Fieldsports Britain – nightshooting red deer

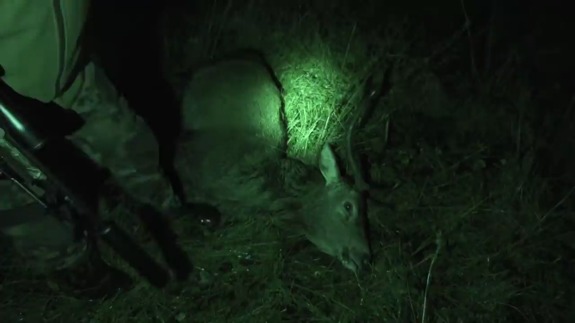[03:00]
Yes, growlocked him and took the red out of him, but the reason we didn't extract him is when we shot him last night, you can see it's quite a difficult site. It's an area we need to get them out of. You can see there's development going on right on the doorstep here.
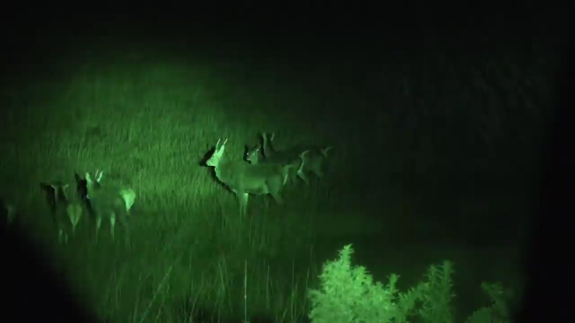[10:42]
These are deer that are out in the open range.
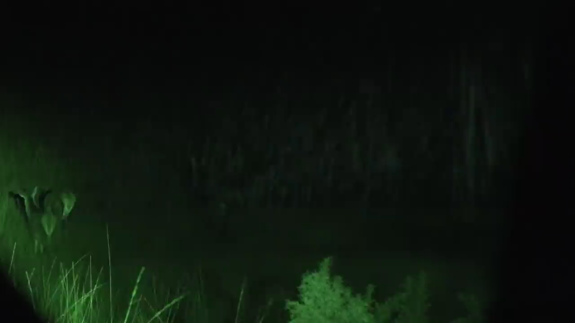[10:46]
And for me, there's nothing shooting-wise in that group this year at all. And they're perfectly safe because they're in the right place, so they're not causing any angst woodland-wise or agricultural-wise.
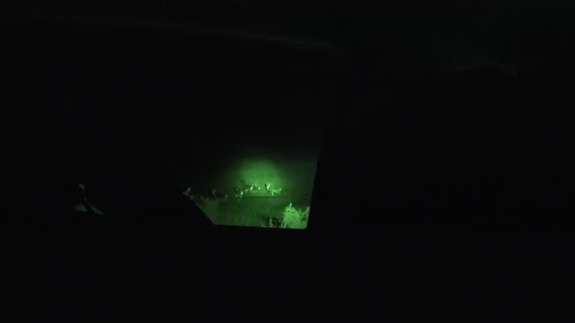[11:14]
The challenge that we have is that increasingly it's being used, particularly by some of the government agencies, as routine deer control. And personally, I think it takes a lot of the selectivity out of it. It means that if you do have a serious issue to deal with, you've already used most of the things in your toolkit. So in deer adapt very quickly to pressure. I mean, you'll see in the areas where we have shot deer at night that they won't stand and look at you in the light like these ones are. That guy there, three.
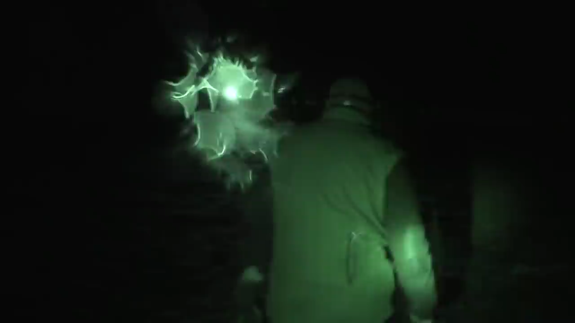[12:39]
Dog. Now, there may be some watching who think that shooting deer at night is unacceptable.
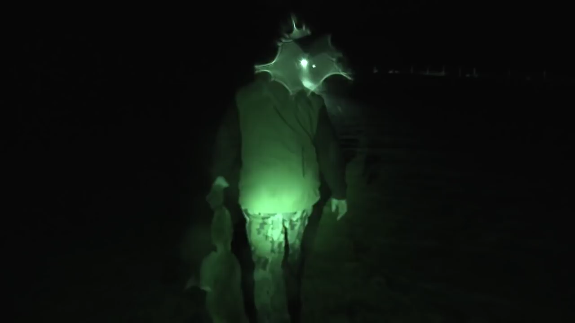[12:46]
However, Neil has just taken this fox using the same methods he would employ with a deer.
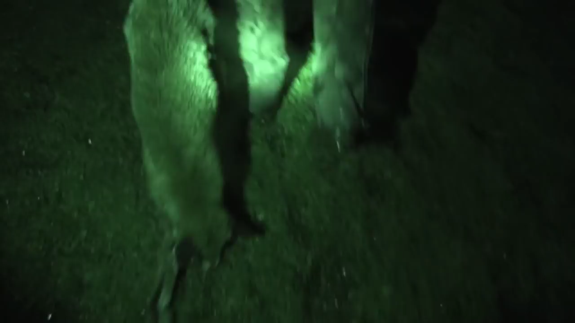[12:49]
Is there a difference? Maybe it's the fox having canines that sets them apart.
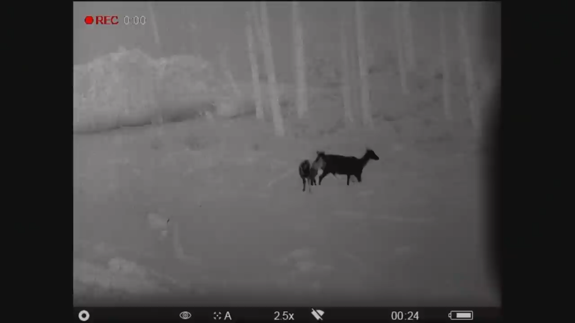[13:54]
So this part of the forest is now going into a harvesting stage. So what's happened is this has been pre-fell.
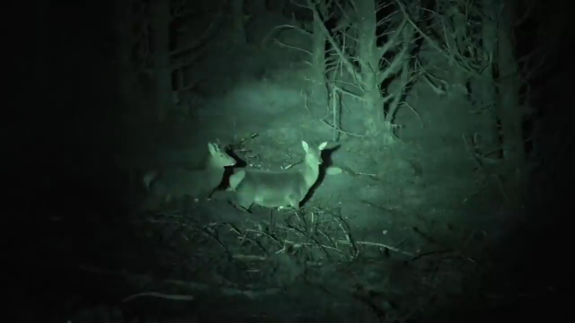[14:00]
That's quite an old hind, but she's habitualised to this area. So what will happen now is this will be harvested, and then within a year or so this will be restocked, at which point that hind that's lived the bulk of her life here and
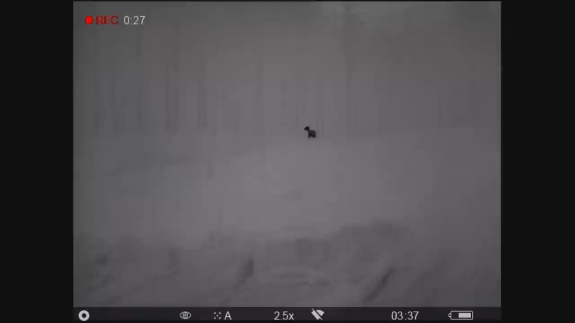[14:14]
never been a problem to anybody is obviously a problem to the establishing woodland.
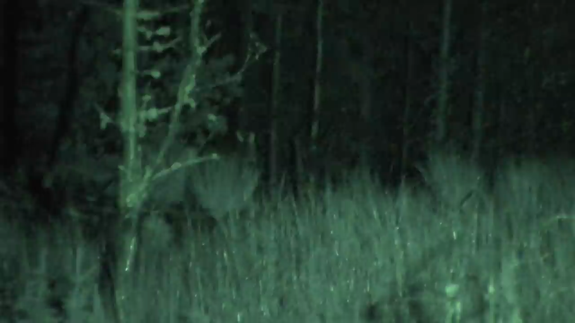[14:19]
After a long, wet, cold night, we finally get into a good position on a red hind. You on her? Yeah.
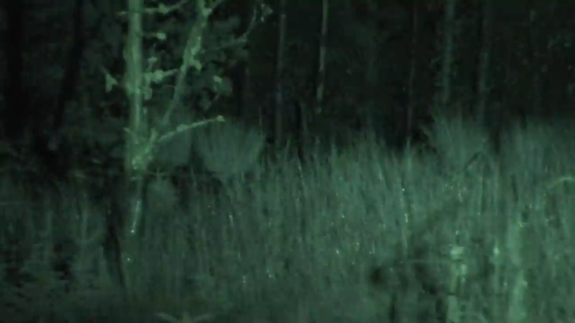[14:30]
Straight down. And the animal's broadside, there was no nothing in its in the way blocking its the path of the bullet.